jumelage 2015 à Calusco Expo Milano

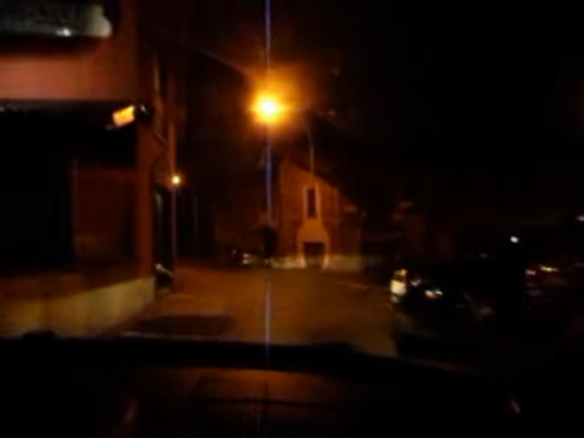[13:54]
Night. By Night. A sinistra la pizzeria. A destra, conciatura. Non. Rien. Bon.